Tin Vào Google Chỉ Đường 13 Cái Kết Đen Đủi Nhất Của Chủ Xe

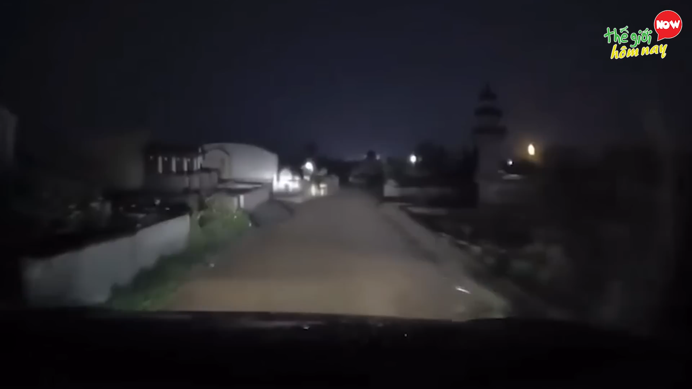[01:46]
Để chuyến đi được nhanh chóng và không bị kẹt xe Người này đã câu sự trợ giúp từ Google Maps và được sự giúp đỡ hết sức nhiệt tình
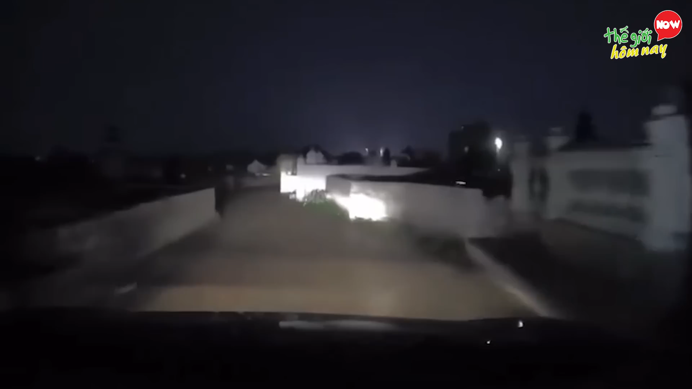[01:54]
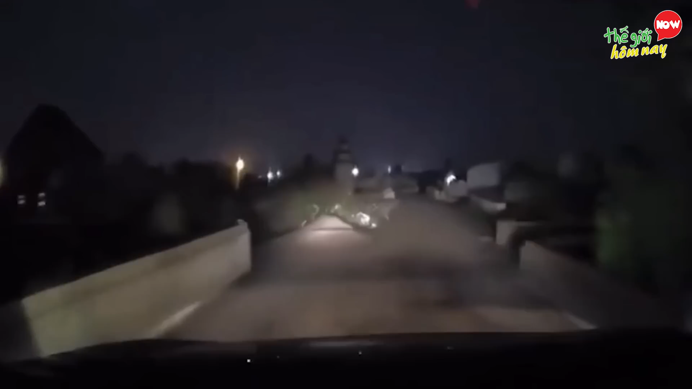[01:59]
Từ hướng dẫn Tài xế chạy trên một con đường vánh vẻ Không một bóng nhà Không một bóng người Nhà
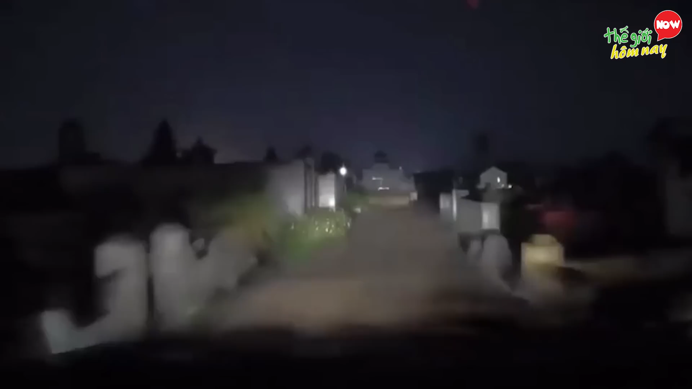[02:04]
mới của bạn đâu không thấy Mà chỉ thấy mồ mã nằm đầy hai bên đường Nhưng vốn đã tin thì phải tin cho chó Nên tài xế cứ chạy Vừa rung người vừa lắm bẩm Nam Mô Ai
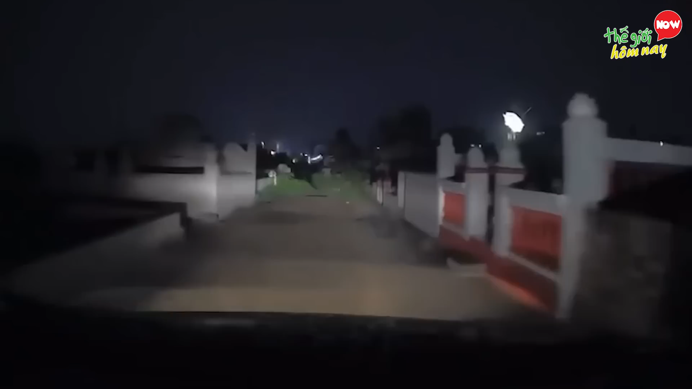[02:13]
Di Đà Phật Ấy vậy mà trời vẫn không đổ Chạy mãi cuối cùng dính ngay đường cục